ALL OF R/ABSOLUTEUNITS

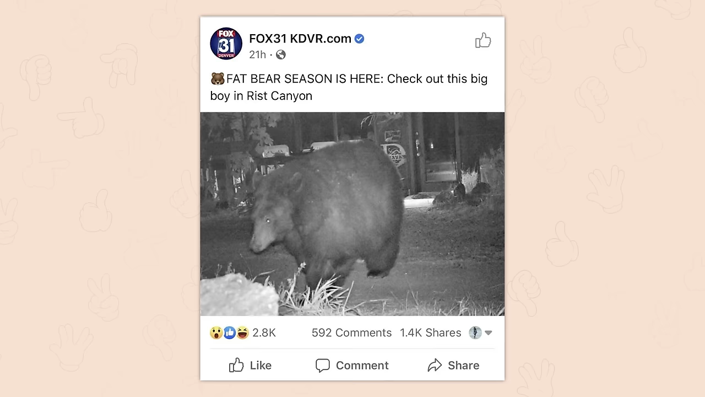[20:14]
I'm not entirely convinced that's a bear. It might just be a balloon with a bear head nailed to it.